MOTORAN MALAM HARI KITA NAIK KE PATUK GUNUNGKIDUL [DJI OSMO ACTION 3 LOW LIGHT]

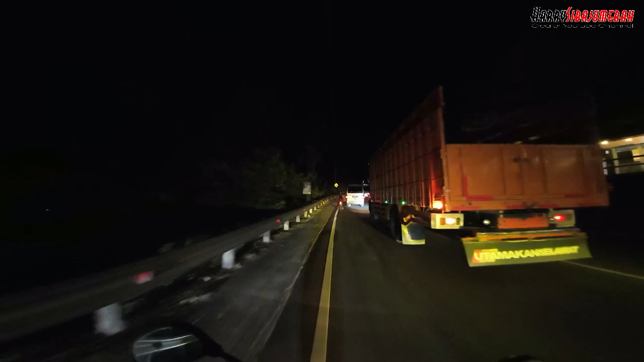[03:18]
Tanjakan lagi, itu ada rambu-rambu lalu lintas tanjakan, ataukah bokong kemar?
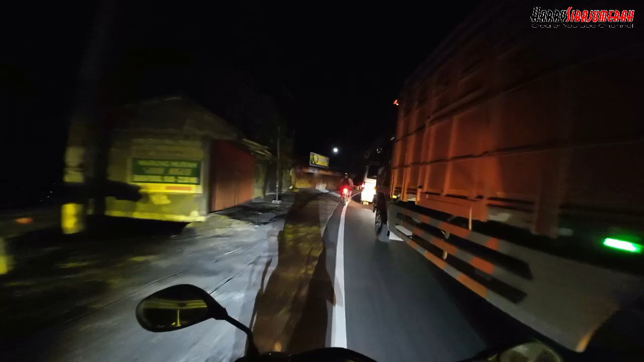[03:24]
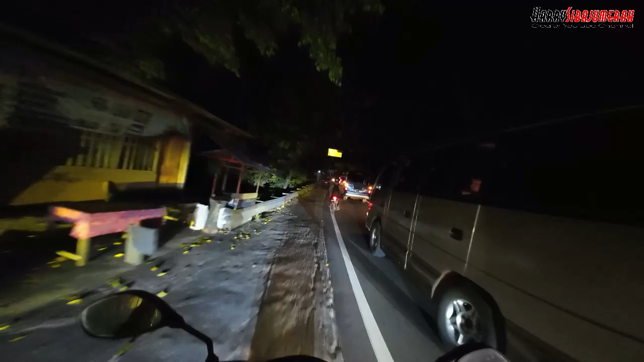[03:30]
Oh iya guys, ini sampai bokong kemar guys.
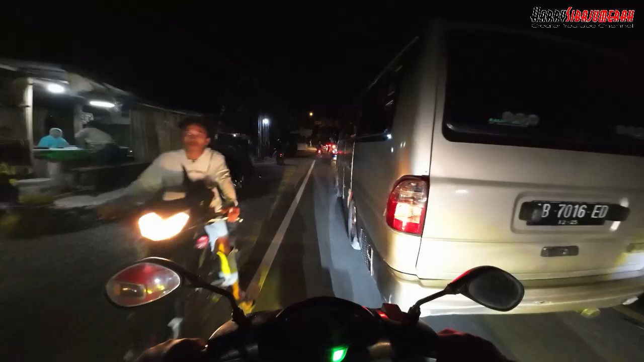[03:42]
Jadi tikungan tajam yang ada di jalurnya Piungan sampai Patok itu di sini.
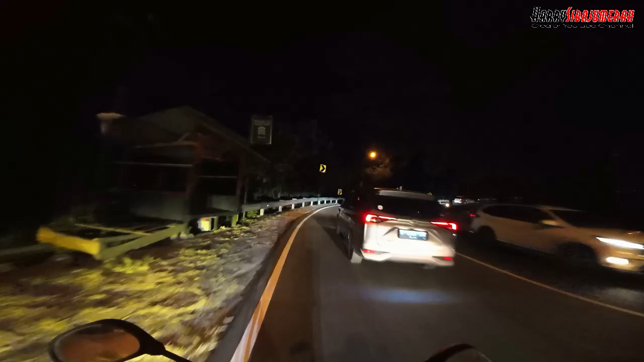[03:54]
Itu orang Jogja mengatakan di sini bokong Semar bro. Semar itu tokoh pewayangan. Jadi bokong Semar itu kan melenuk, bulat. Nah di sini.
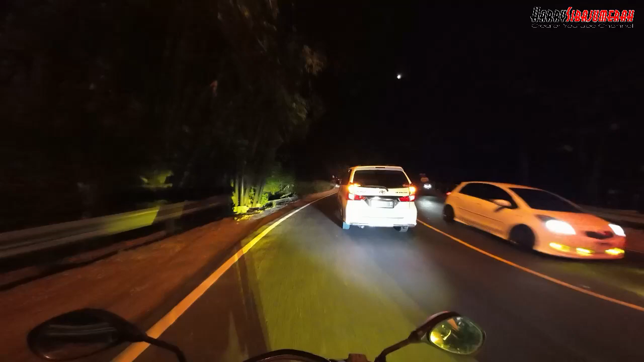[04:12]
Kalem-kalem saja karena ini banyak mobil-mobil, plat AG dan di depan itu AG. Oh pantes ada truk muatan, kita gaskan lur.
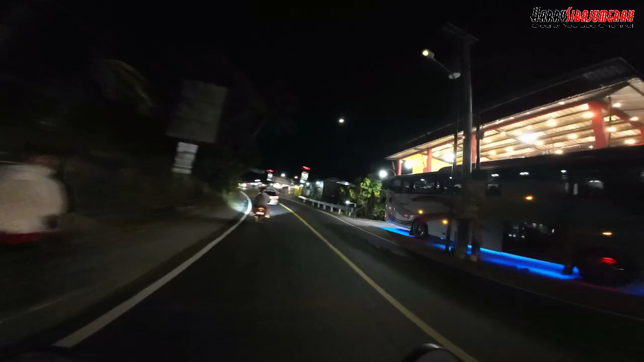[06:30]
Ini banyak banget tempat-tempat nongkrong sambil menikmati pemandangan di Bukit Bintang, di Bukit Bintang. Ini tempat menikmati pemandangan. Nanti kalau turunnya malah bagus sedikit. Ini karena kita naik mobilnya kamera susah.
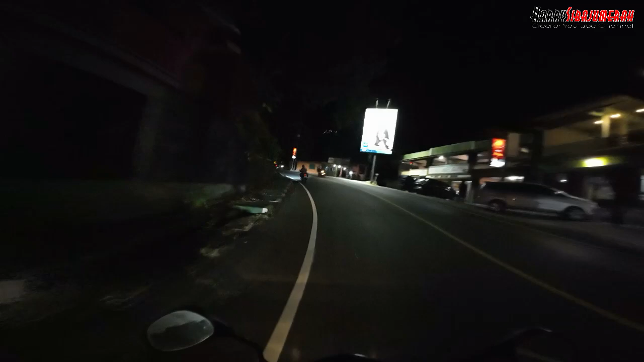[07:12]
Setelah Bukit Bintang, kita di temukan yang namanya Gunung Kidul Handayani. Ini adalah Taman Gunung Kidul Handayani, di mana ini perbatasan masuk atau Gunung Kidul atau gimana. Ini loh, ada gapura gede, pintu gerbang. Ini kalau pakai drone, wah habis tenang di sini bro.
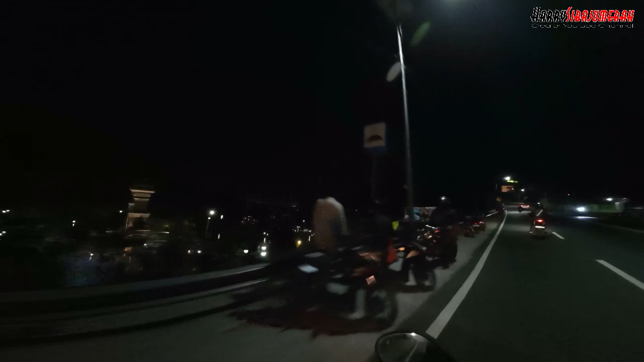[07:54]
istimewa, cakep bro. Dan tentunya kita sampai di puncak ini tujuan kita, yaitu Puncak Patok. Nah, di sini sudah sampai Patok tuh. Begitu, sudah sampai Patok dan sudah mulai turunan, bro.